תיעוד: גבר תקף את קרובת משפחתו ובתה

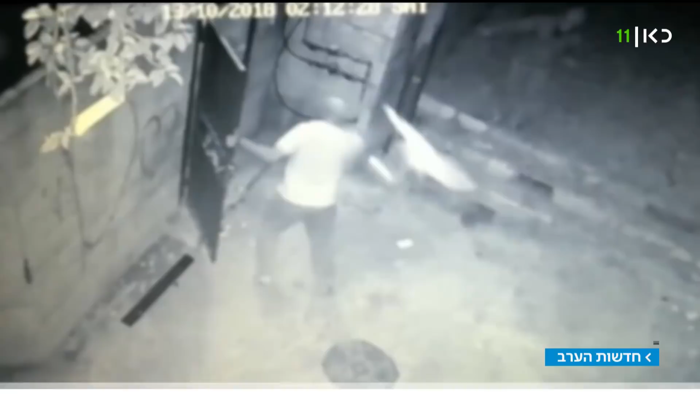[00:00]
כך נאלצו נשות המשפחה הזאת להיאבק בבן דוד של אחת מהן, שהופיע באמצע הלילה בפתח ביתה באבוטור לפני כשבוע, בידו עלה מברזל. מתלוממת בעצם מגיעה לבית חולים שערי צדק, חבלות בראשיו ובכל חלקי גופה. מסרה פרטים ראשונים לביטחון של הבית חולים, שיצר קשר איתנו.